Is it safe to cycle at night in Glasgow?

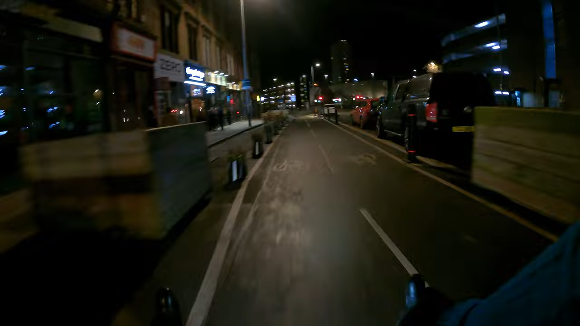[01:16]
Quite busy just now, so that's good. And lots of the delivery riders will be using this.
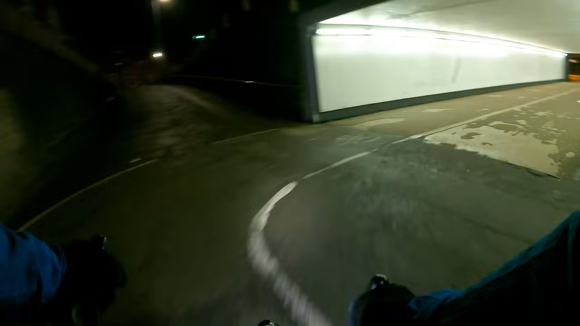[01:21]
That's what you see the most of. Well, so far it feels good.
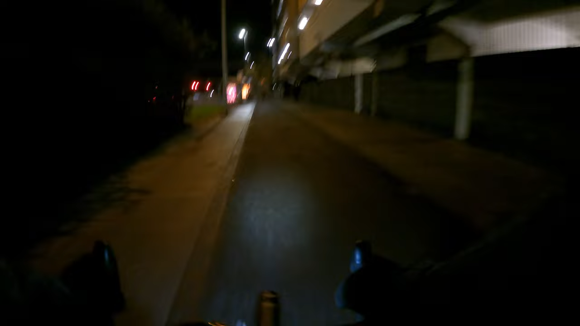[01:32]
It is 8:45 on a Wednesday. Oh my god, yeah!
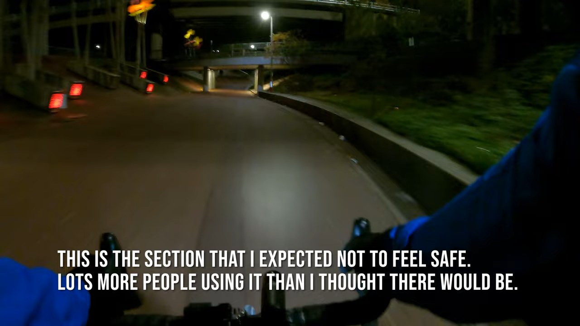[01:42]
Like 208 people have went in this direction
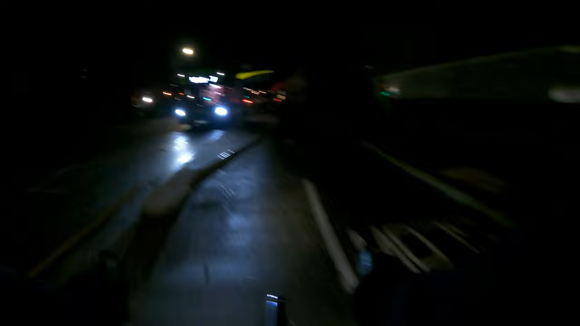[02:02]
today. It's pretty good for this time of year. I'm seeing grit on the cycle path.
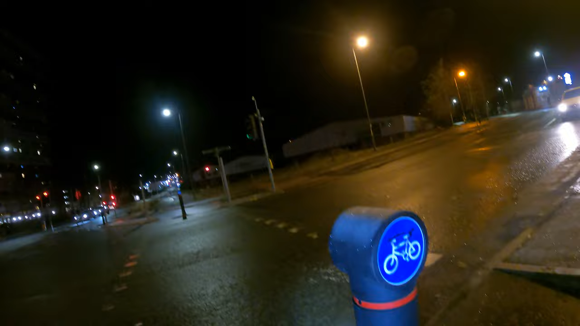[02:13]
You see the frost on the top there. This is definitely my favourite all the cycle routes out of Glasgow. It's just a pity it doesn't go far enough. It should really go all the way on to Maryhill Road and up Maryhill Road.
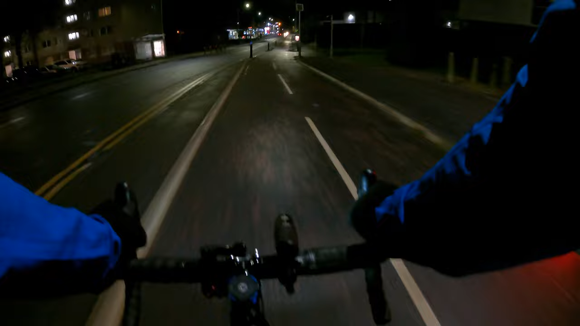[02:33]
Even if it's just at the one side like this, that would be perfect. But so far it feels good.
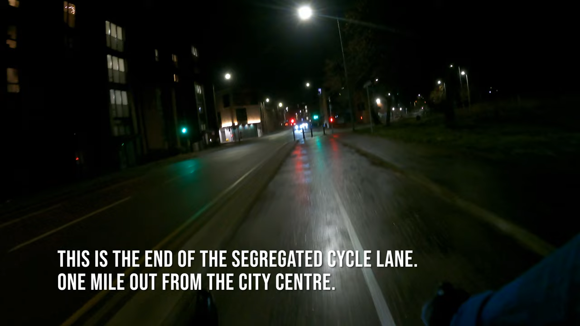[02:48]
So I'll just go as far as it goes.
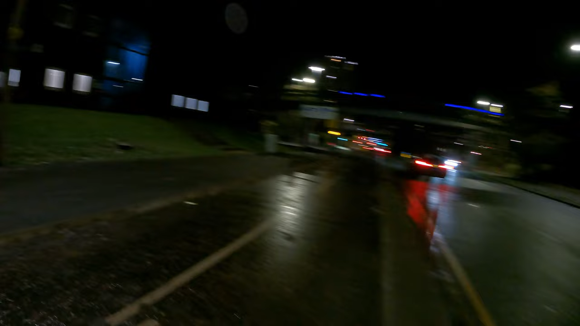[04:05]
Junctions where the cycle lane crosses the road, there's a bicycle detector.
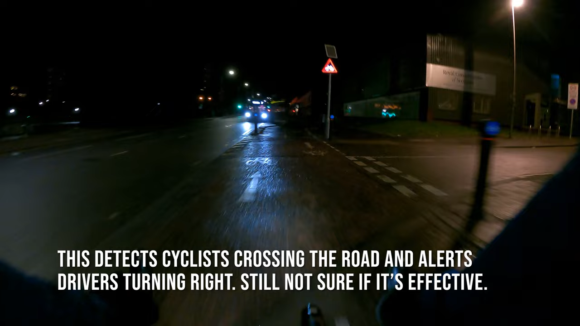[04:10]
Apparently that's the first of its kind in the UK. Today 289 cyclists have went this direction.
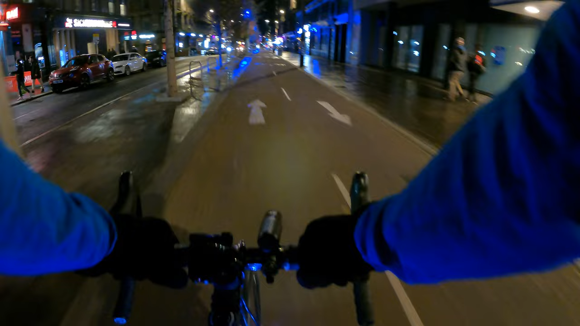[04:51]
It's not needed. Plenty of people use this, but it's still to have connections added to it. Because when it gets down to the lights here and round the corner, it just stops. There will be connections added to it, but there's nothing just now. This cater for cyclists, but it's not ideal.
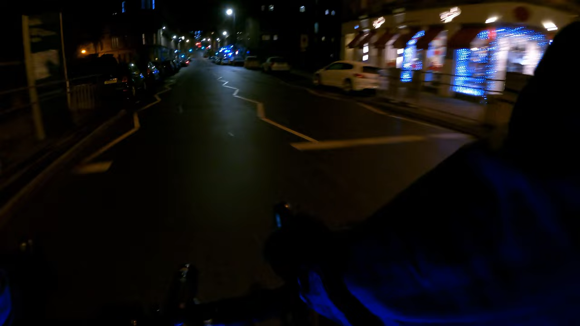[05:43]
That's as good as if closed this road
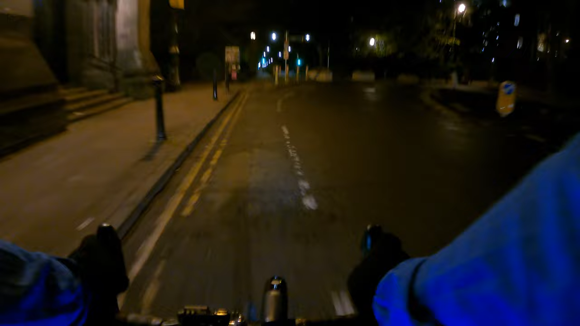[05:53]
and opened it to people to walk and cycle.
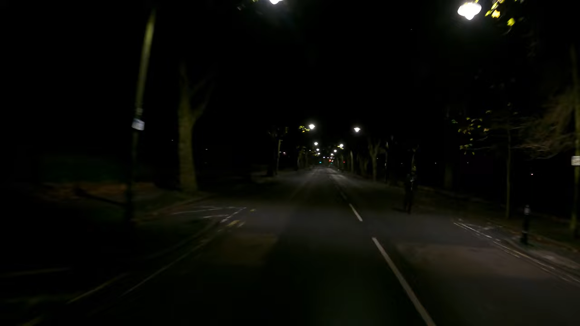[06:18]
Easily the best road in Glasgow.
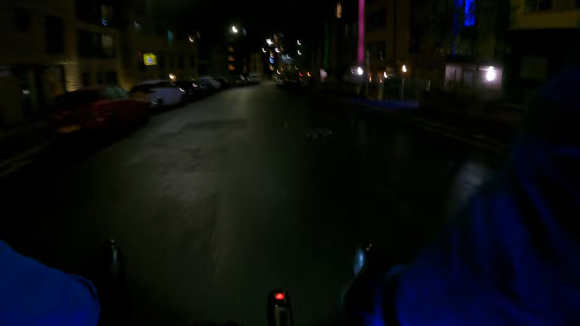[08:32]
At the traffic lights instead of going over the footbridge. But I'm going to go over the footbridge today. There it's there.
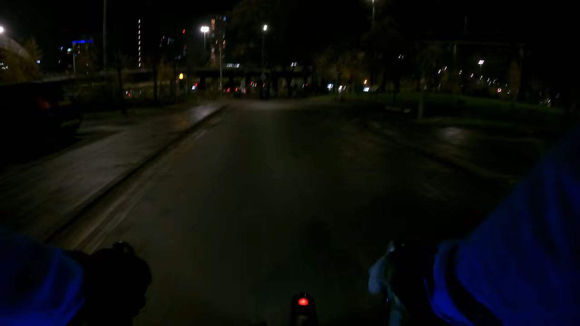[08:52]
Being extra careful because it'll be icy. But it has been gritted. 47 people today, eastbound, 73.